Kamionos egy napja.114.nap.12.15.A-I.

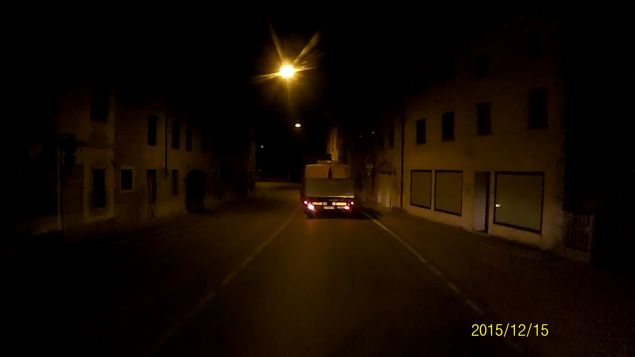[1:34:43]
Megérkeztünk a szűk bejáróra, és itt most aztán szűk ám a bejáró.
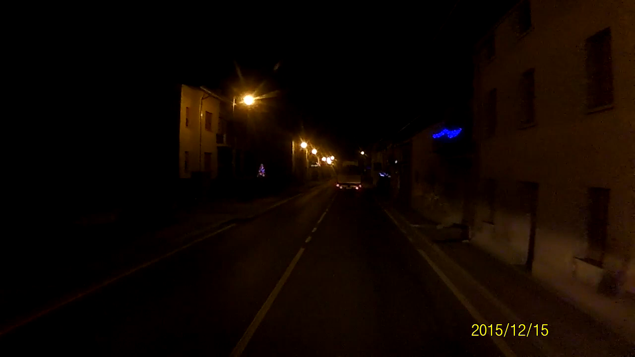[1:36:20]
A villózó fények. Ahol megcsodálhatjuk a gyönyörű fényeket.
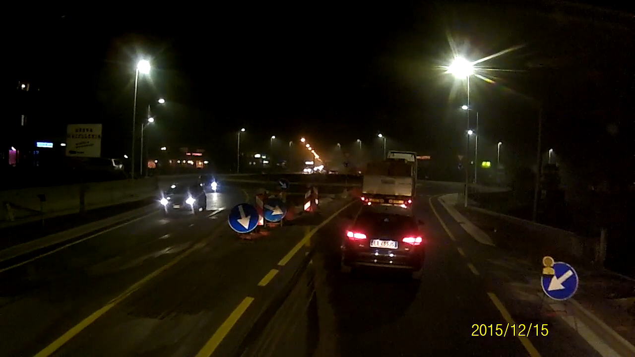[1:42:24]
Még nem adták át, de azért már ezen megyünk.
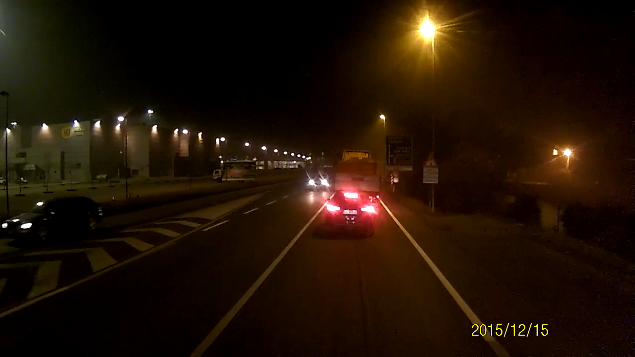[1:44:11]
Jobbra kellene egy kicsit csalni. Gyalok én, gyalok én. Az a baj, mindenki erre gyal. Bébi, csináljuk együtt meg ezt a körforgalmat. Harmadik járat.
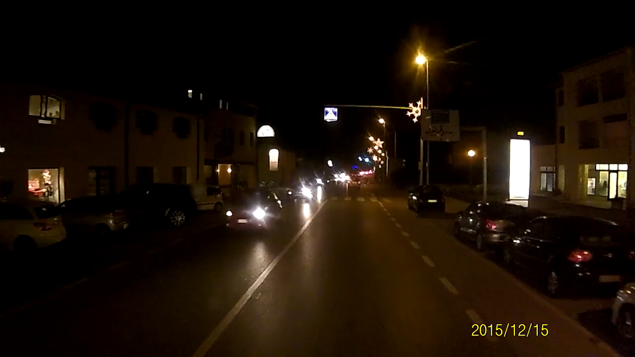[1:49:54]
Óra múlt 10 perccel. Lesz egy körforgalmunk.
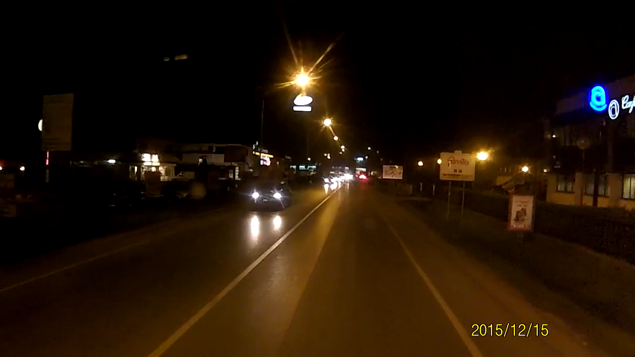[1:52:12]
Ezek ilyen egész zötyögős úton fogunk menni. Az a jó a célnál. Lesz egy körforgalmunk. Na, Kubi, örülünk? A második járaton majd kimegyünk. Én nem vagyok benne biztos, hogy ilyen rohadt gyorsan kéne menni. Itt a célnál van egy parkoló, ahol lehet éjszakázni. Nagyon mindenki erre jön.
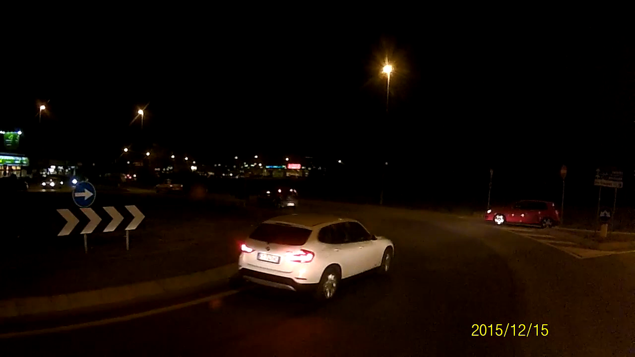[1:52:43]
Látod a második kijáratot? Ha? Azon hagyj ki.
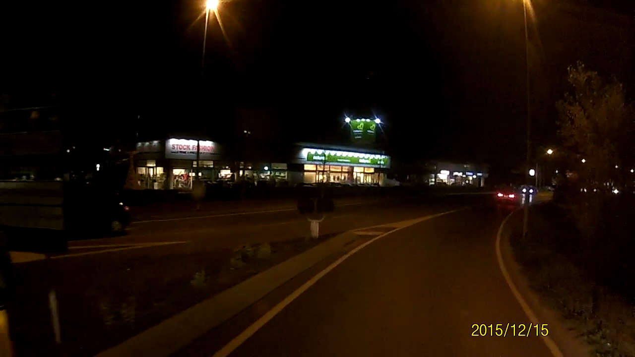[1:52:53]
Hát ott van az a cég, az a City Line. Nem, picit gyorsan, csak kérdezem. Hamarosan körforgalom lehet, ha kitekintenek bal oldalt, vagy jobb oldalt, vagy előre, vagy akármerre. A második kijáraton majd kijövünk. Na most a második kijárat, az a jó. Oimo City Line, és az...
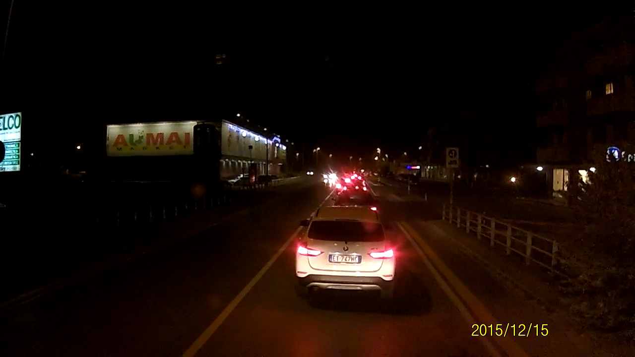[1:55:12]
Egy olyan körforgalom jön, amelyben sok kijárat lesz, de nekünk csak a kettes kijárat fog megfelelni. Hm? Oké.
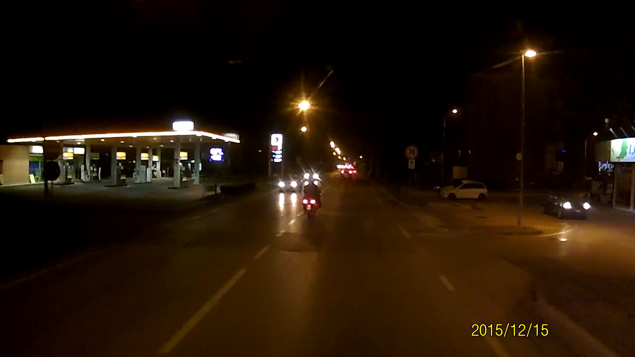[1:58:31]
Hangzik az, hogy enyhén. Enyhe hány inge, így hallom legtöbbször. Enyhén jobbra megyünk. És itt jön be az, amire számítottam, hogy itt jobbra a teherre behajtani tilos van. Mert úgy csinálták meg, hogy tovább kell menni, és akkor a körforgalmon kell átmenni, és onnan ki jobbra.
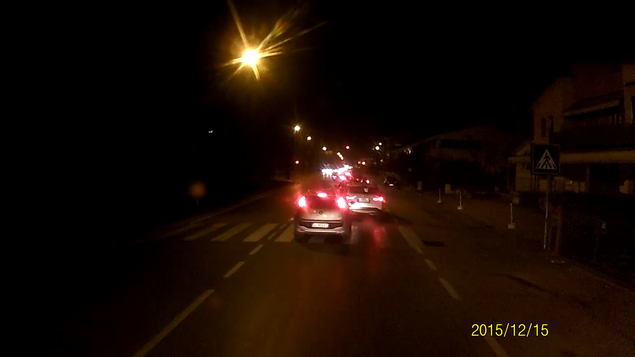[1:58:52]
Úgyhogy ezt most egy kicsit megtrükközzük, hogy be lesznek csapva a navigáció. Mert ő itt vinne el jobbra, de itt nem szabad elmenni jobbra. Na és most újra tervezett a navigáció, de ő nem ismeri ezt a körforgalmat, amiből mi itt jobbra fogunk kimenni.
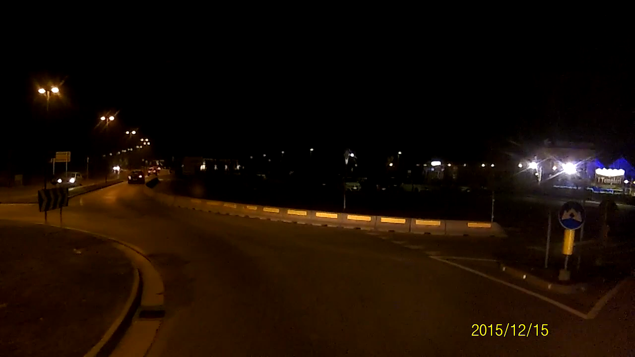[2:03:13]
De a lerakótól nem beszállunk meg. A második kijárat a miénk. Na, megpörgetjük. Lesz egy körforgalom, és akkor utána jó, kimegyünk az egyeset, már hogy az első kijárat, amit a bense lett itt volna. Ezt mindig így csinálom.
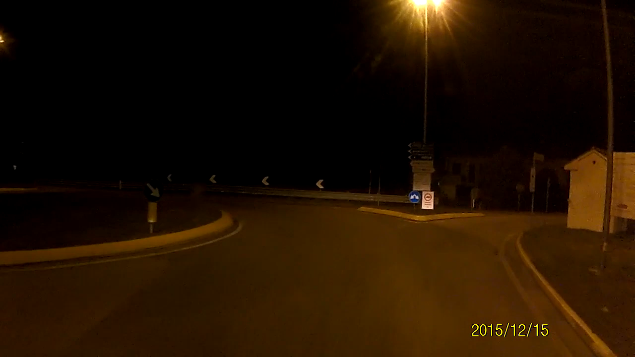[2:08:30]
Nem biztos, hogy ez az. A második járat. Körforgalom jön, és momentán nem tudom, hogy meg hol kell kimenni. Akkor még nem ez a körforgalom volt, hanem a következő lesz. Igen, itt volt még csak az a hölgy alak.
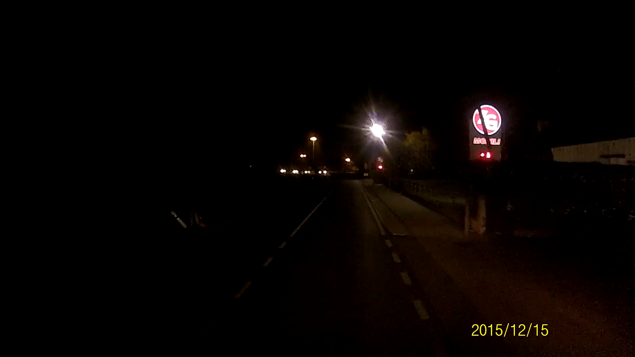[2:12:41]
Le. Lesz nekünk egy ilyen körforgalom breakboxunk, hogy hát bemegyünk, de az első kijárata rögtön el is. És mi bemegyünk jobbra.